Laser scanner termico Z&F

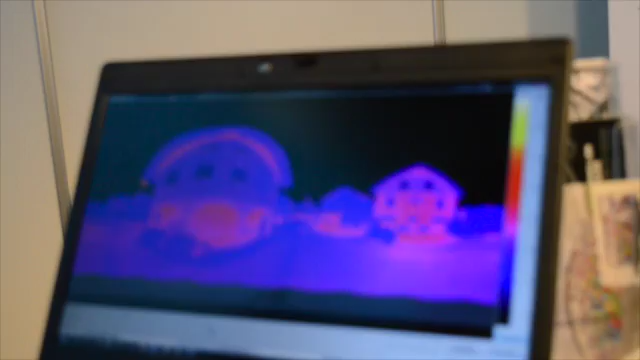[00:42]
So, depending on what color settings you do, you see other differences in the surface material.
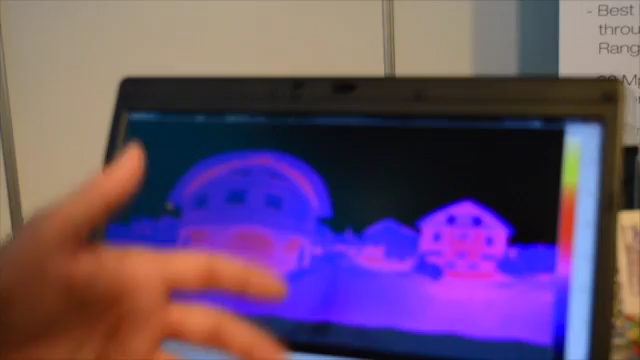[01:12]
it's sometimes difficult to know where you measure your temperatures or your radiation on.
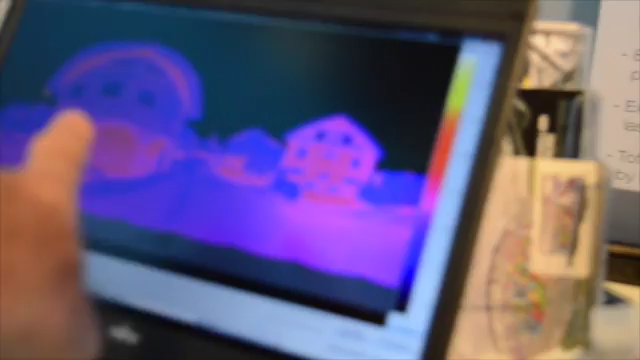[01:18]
So, go back with the, just move slowly, just to show.
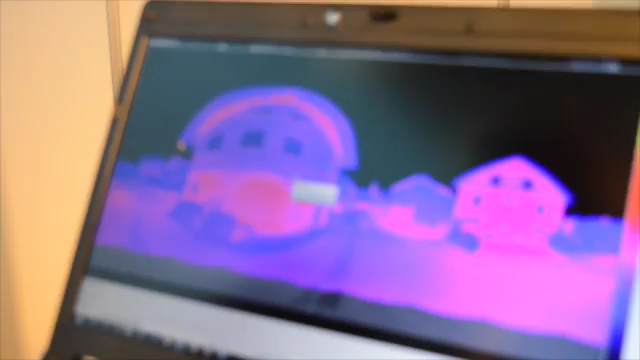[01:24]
Okay, thank you. And then you can blend over the
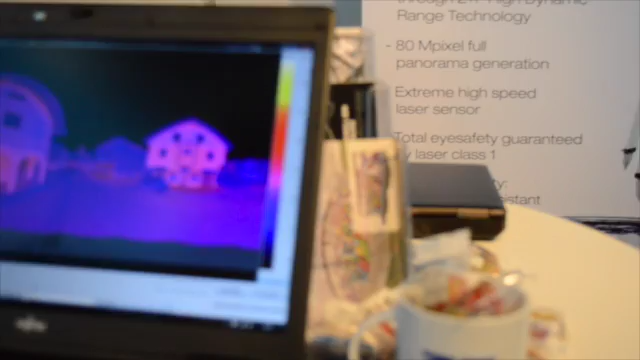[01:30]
intensities from the laser scan with the thermal image and you know now exactly where
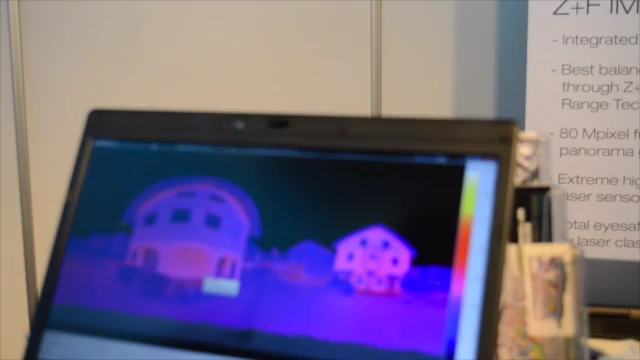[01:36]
you're actually measuring your temperature or your radiation values. You can change the color scheme if you want.